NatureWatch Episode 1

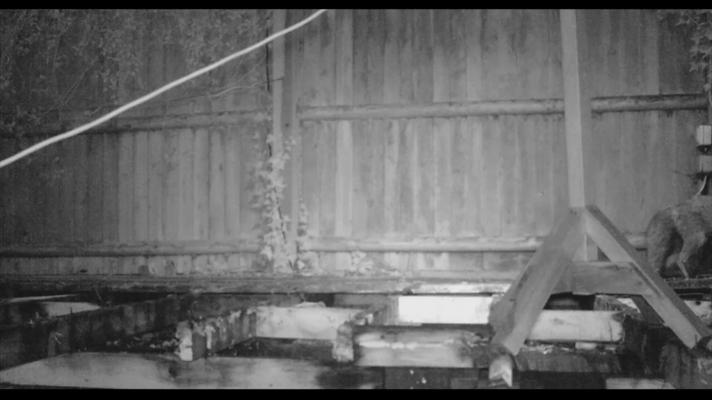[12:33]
So, I'm guessing this is due to relocating because she's been disturbed, or she's found a better den. It's quite common in foxes for them to relocate their cubs, simply based on the fact that if they find somewhere better, why not, why not meet them? Well, it is a lot of energy to do that, you have to bear in mind. And, of course, an animal's not going to expend energy unnecessarily. Absolutely. I'm thinking of an urban fox, which, of course, faces people pretty much every day. It's got to be a very dramatic reason for it to sort of relocate its den. So, generally, den destruction, as I say, often links back to that unnecessary persecution that foxes have in our cities.
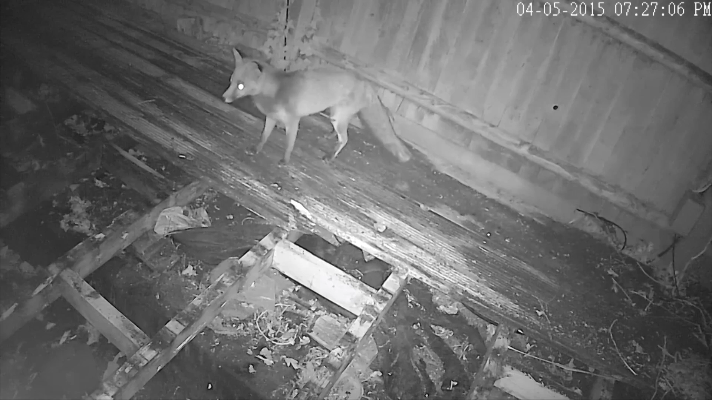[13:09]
Yeah, I was going to say, they must be a little bit more tolerant than the rural. Yeah, definitely. Oh, yeah. You have to walk in London at night time and the foxes will see you and just not really move away.